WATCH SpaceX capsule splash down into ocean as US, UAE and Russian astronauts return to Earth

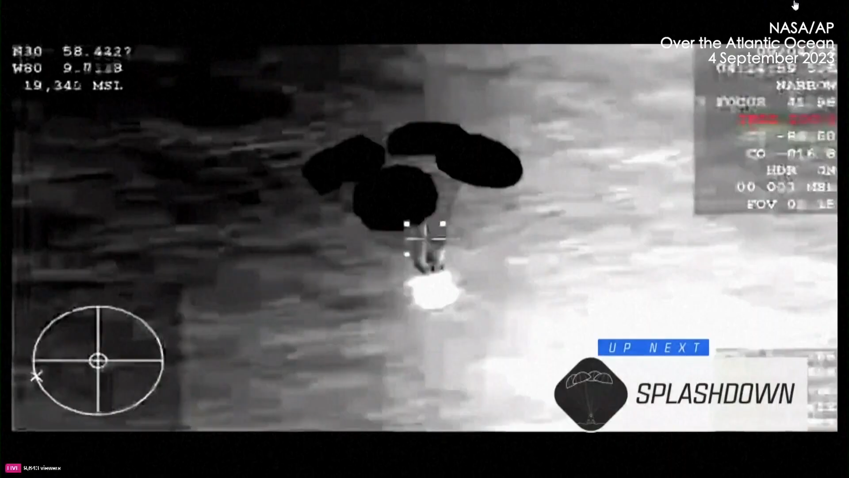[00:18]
Confirmation of those four healthy chute deployments.
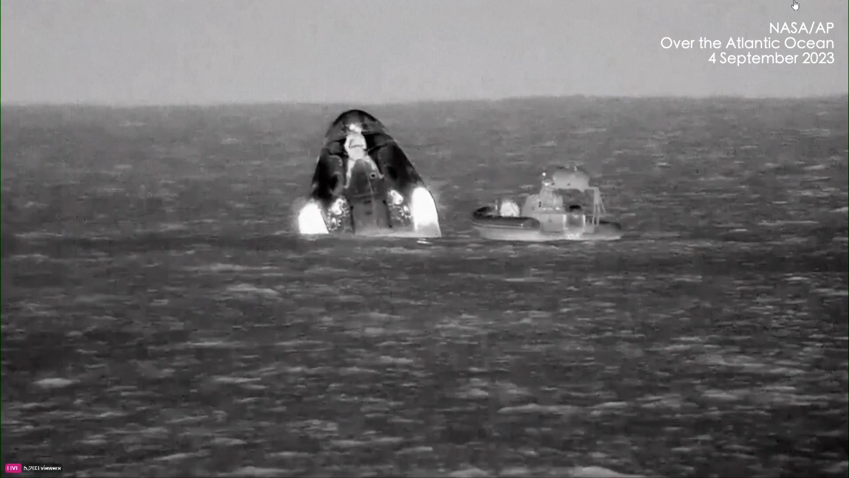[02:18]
I was actually on the second helicopter out, and we landed on the helicopter pad on top of the vessel about an hour before splashdown.
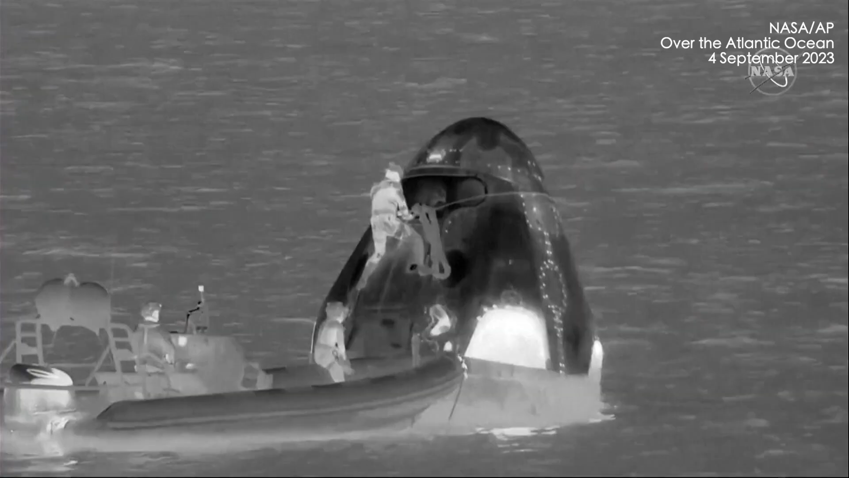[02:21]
And by front, I mean where that individual is on the capsule.